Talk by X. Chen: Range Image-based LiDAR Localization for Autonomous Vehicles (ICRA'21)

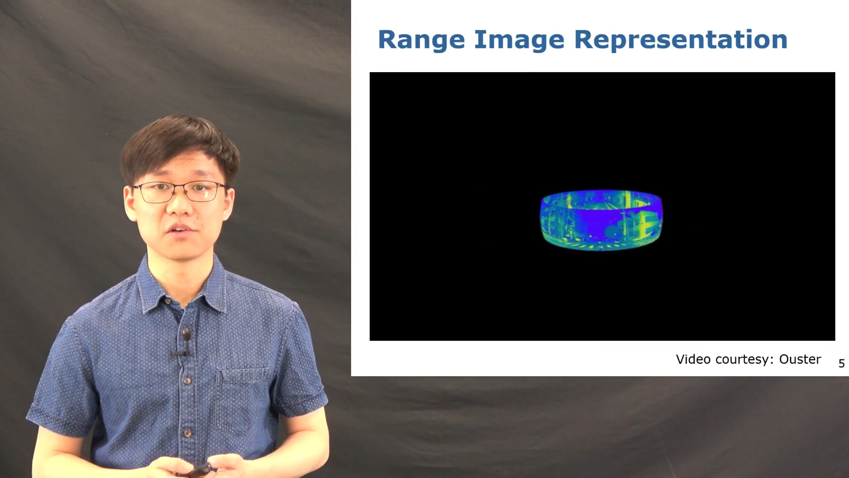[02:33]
First of all, the range image representation. As shown in the animation, we use the so-called range projection to project the point cloud into a range image.
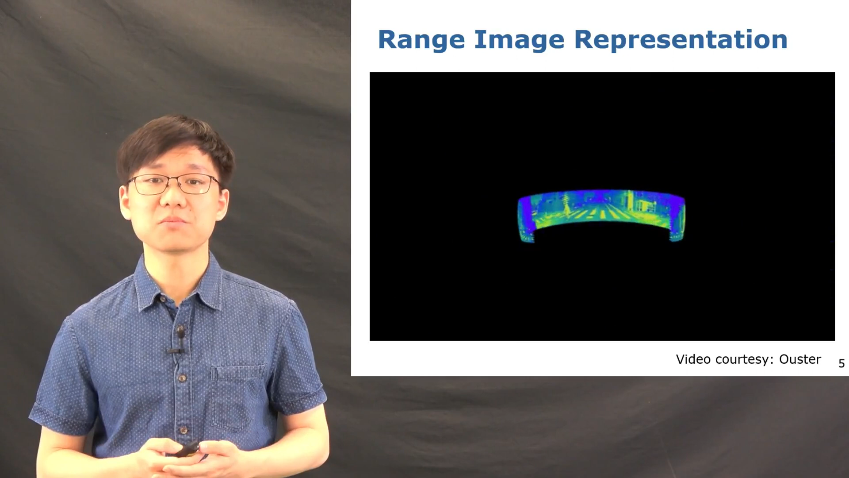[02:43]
The range image is a natural and lightweight representation of the scans from a rotating 3D LiDAR sensor, such as Velodyne or Oyster scanners.
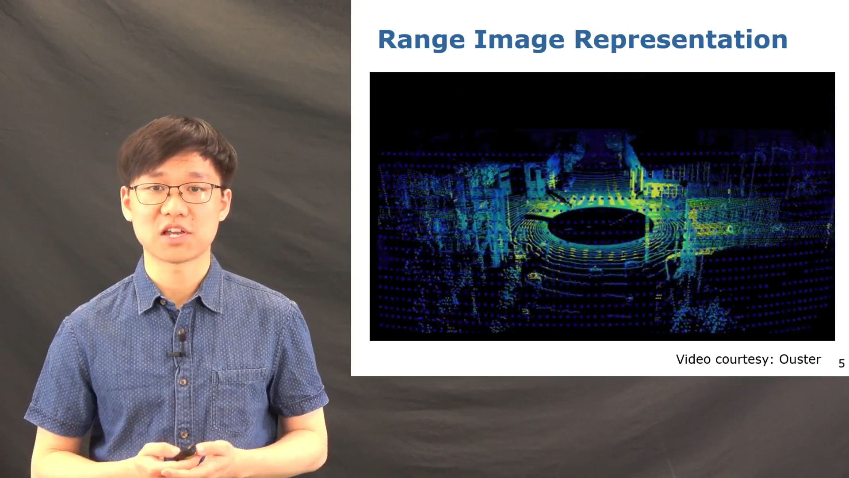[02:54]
In the range image, each pixel contains the range value of the corresponding 3D point. And based on such light representation,
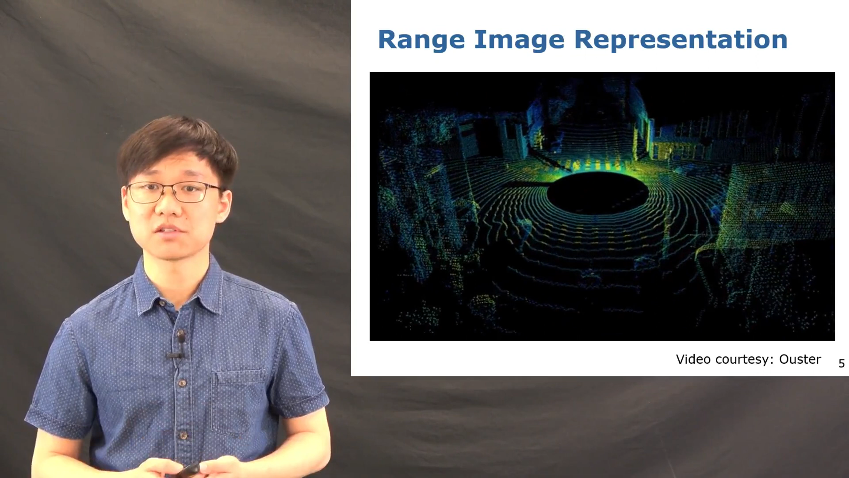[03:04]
our methods achieve on-line operation after convergence. For a map representation in this work, we use the triangular mesh maps.
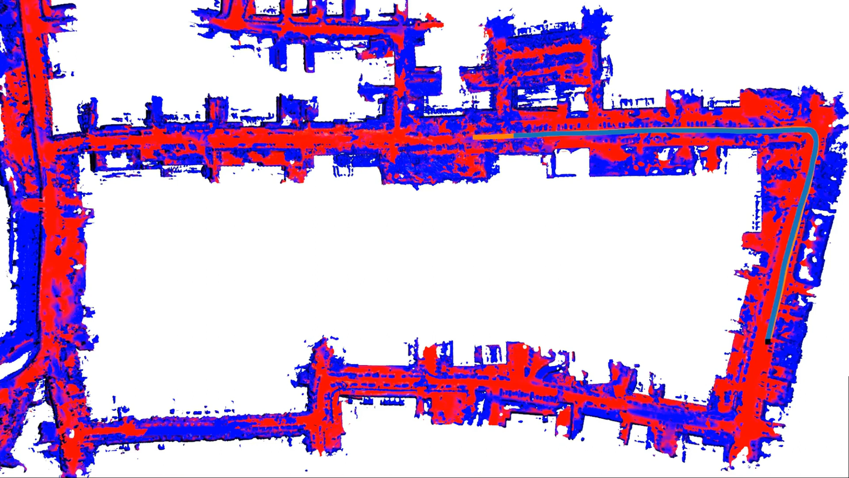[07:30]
While for the ground meshes, we use a lower resolution to further reduce the size of the mesh map. Our method uses only 3LiLA information as the input, and without taking other information like GPS or images into account.
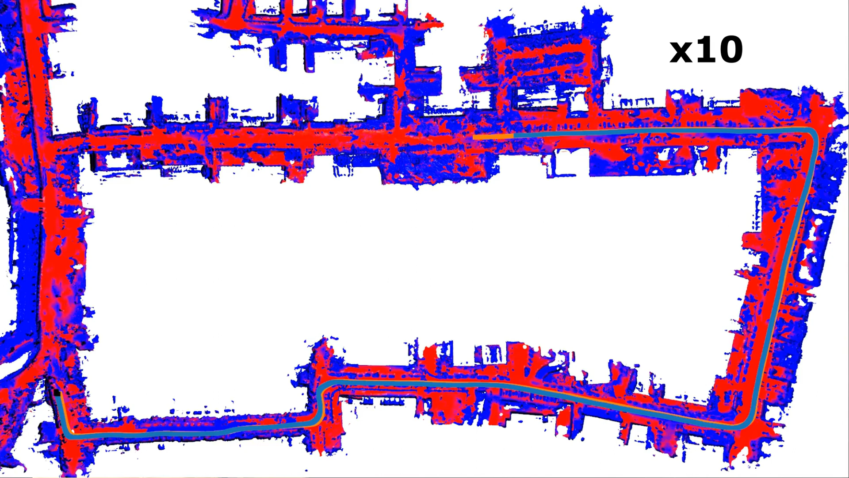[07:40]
And as can be seen, it can achieve global localization successfully.